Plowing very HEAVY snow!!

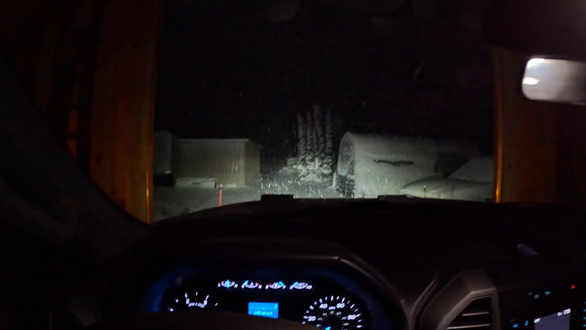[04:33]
Right now it's a lightning storm. The sky just flashed really bright a couple times and there's some thunder. So we're gonna go ahead and get after it and try and keep ahead of it.
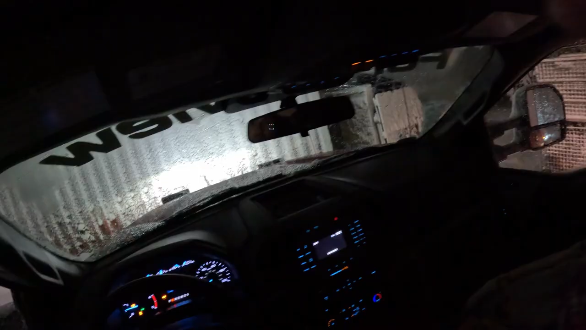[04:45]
All right, we're at the first place, opening it up. It's pretty rough, to be honest.
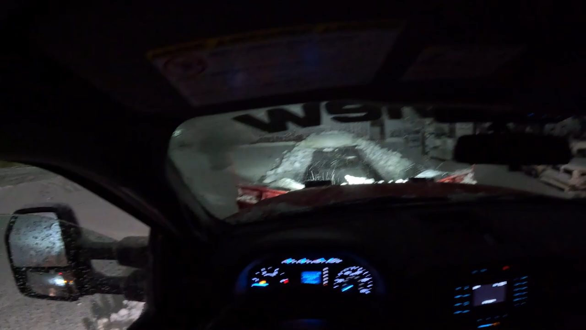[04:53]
It's probably a good 4 inches, I'd say. It's about 8:30 now. I've been making my laps already around here, but it's pushing the truck around a lot, and I have a F550. So that goes to show how heavy it is. Can't even lift the plow with the snow in front of it. This place is still open, even though it's Friday at 8:30.
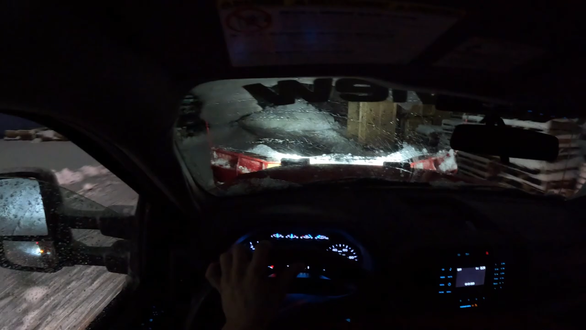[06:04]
So I'm thinking I'll open it up with the truck, and then when I come back later, I might end up using the bucket to clean up where I have to. But it's snowing real.
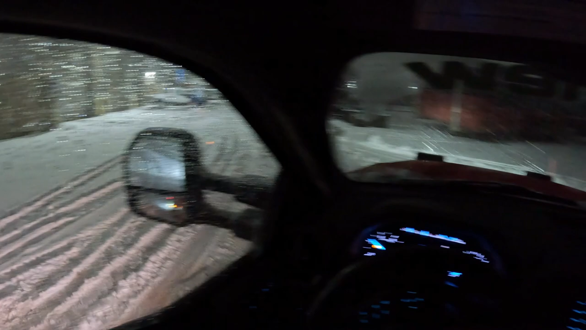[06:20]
I can't even turn right now. I don't know if you can see it. I'm literally going.
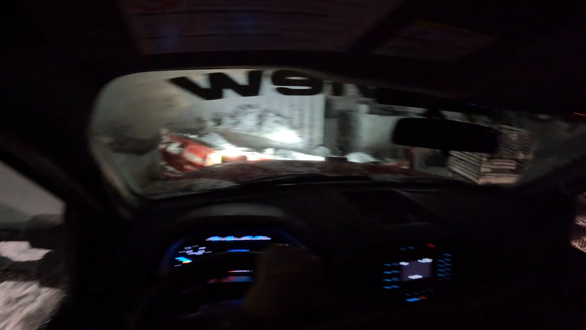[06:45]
Look at the size of those chunks coming off the plow. Wow.